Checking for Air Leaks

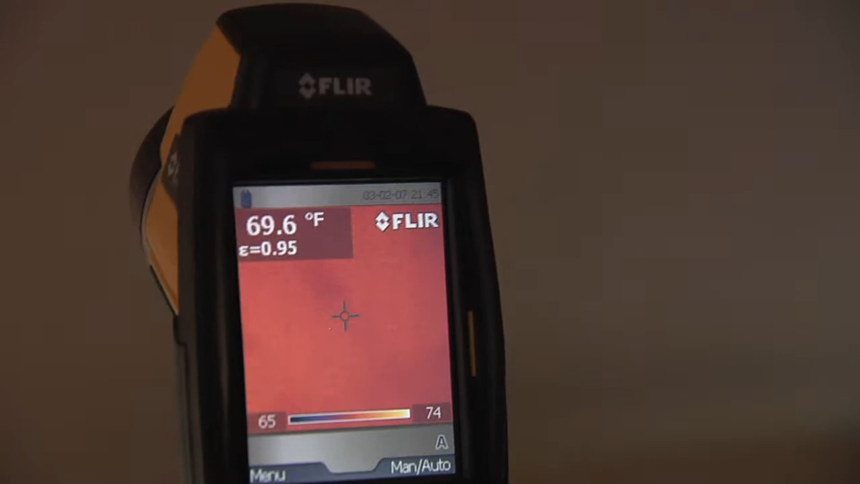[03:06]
On screen: spot 69.6°F
the ceiling is nice and warm and we can see all the trusses in the ceiling right now you
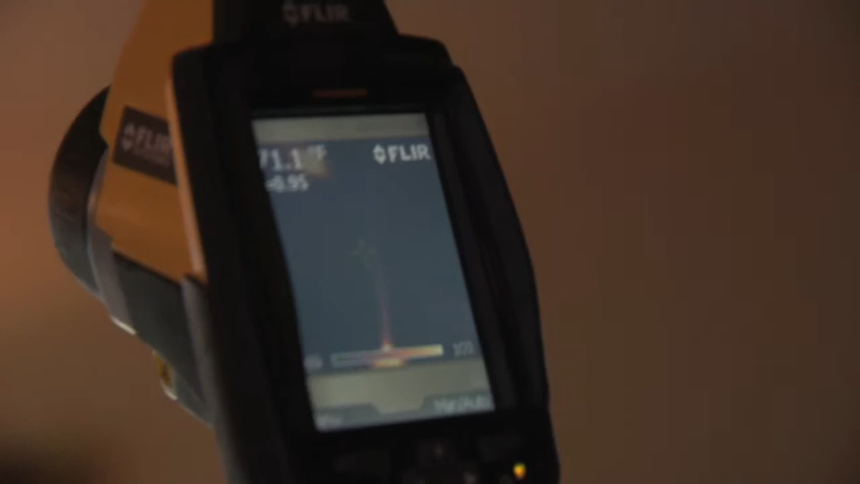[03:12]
can move down to the walls and you can see actually the studs in the walls studs in the walls don't actually wood
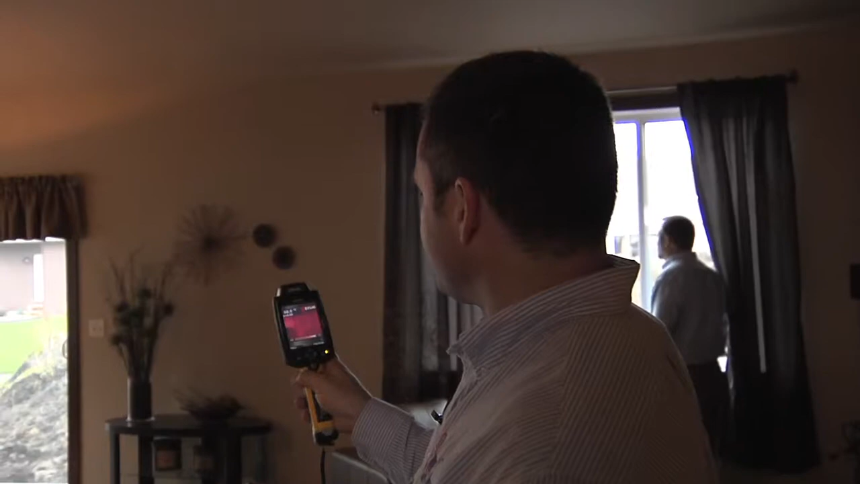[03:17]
doesn't hardly have any r value to it so
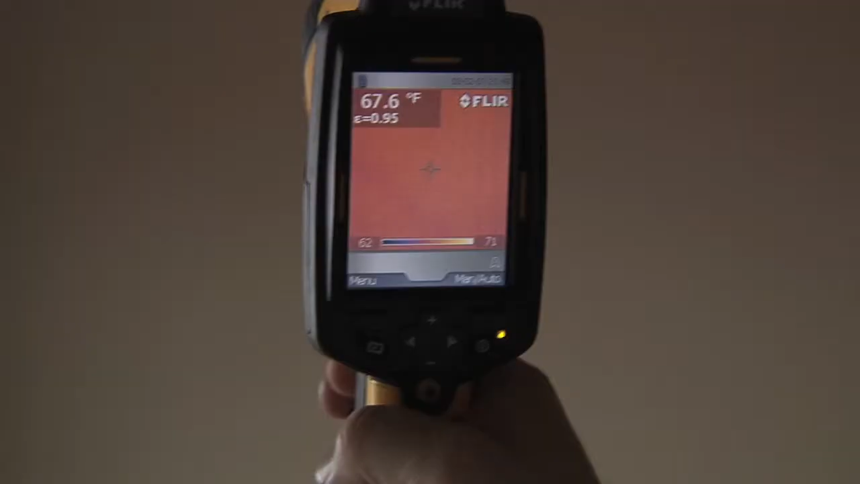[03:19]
On screen: spot 67.6°F
what happens on this thermal
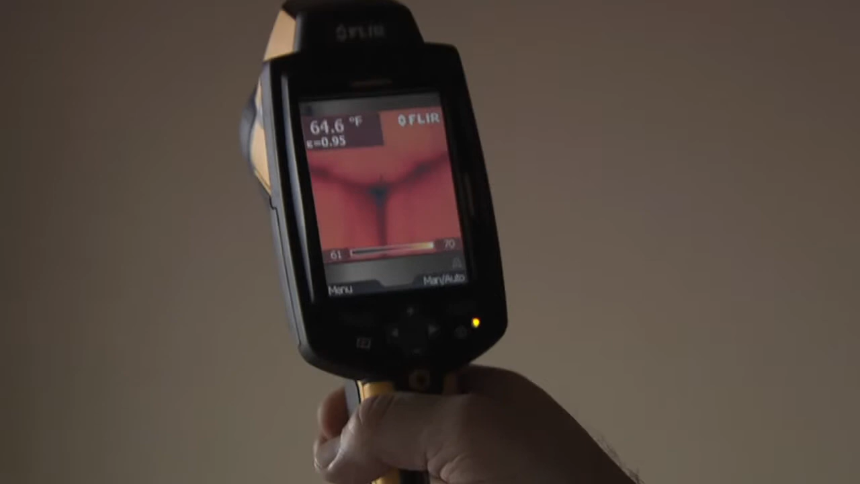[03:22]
On screen: spot 64.6°F
image is that you'll see the cold coming through transferring through that wood stud and
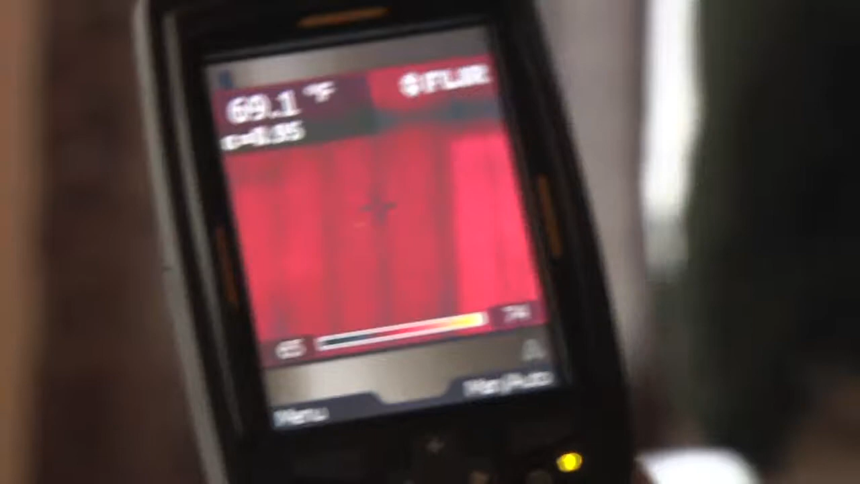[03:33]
On screen: spot 69.1°F
you can see that that area is warm and then each stud has that cold thermal bridging come through it so
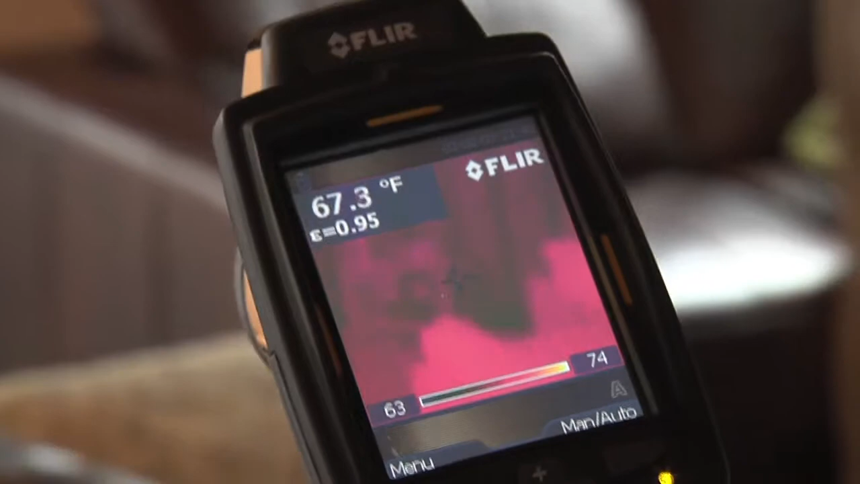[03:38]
On screen: spot 67.3°F
and that's just just heat transfer basically probably has a little bit of infiltration but that's typical on a on a sliding glass patio door